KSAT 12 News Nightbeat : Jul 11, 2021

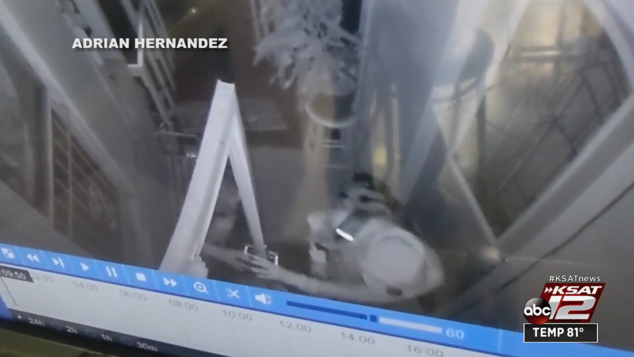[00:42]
block of porter street he opened the door and he kept going inside
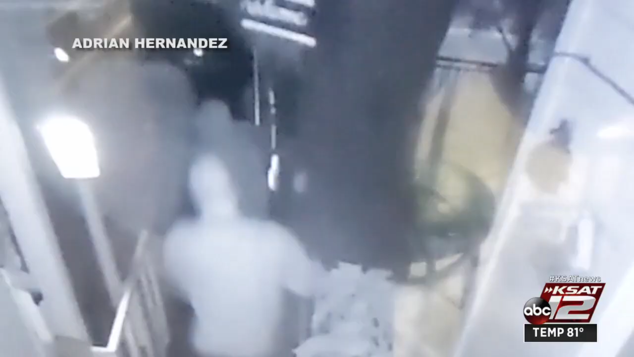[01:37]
two masked men left empty-handed hernandez said he believes his ex set the entire thing up but that has not been confirmed with police he said while he hopes